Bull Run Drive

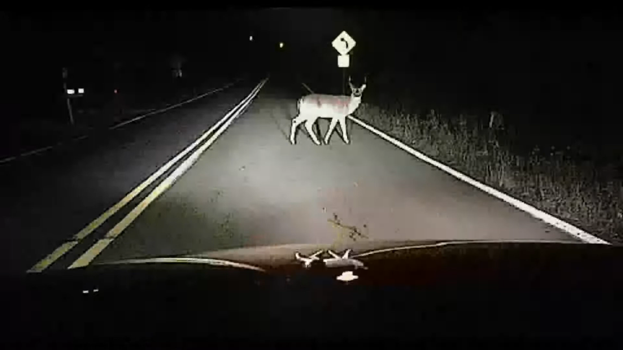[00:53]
We saw a couple of deer and a skunk, but nothing out of the ordinary.